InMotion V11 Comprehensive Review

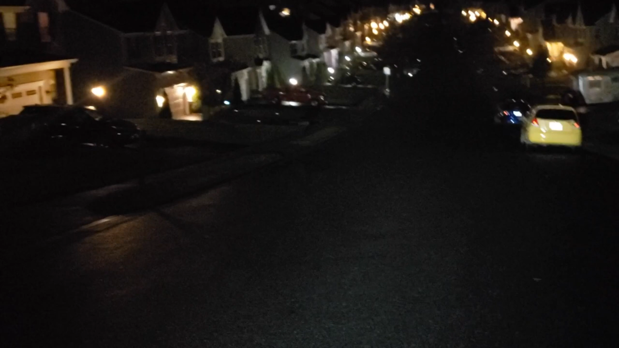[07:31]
that was made on the v11 being the first EUC to stand on its own the v11's coke bottle fish eye lens headlight beats out the msp which up to this point was the brightest thing this way come speaking of this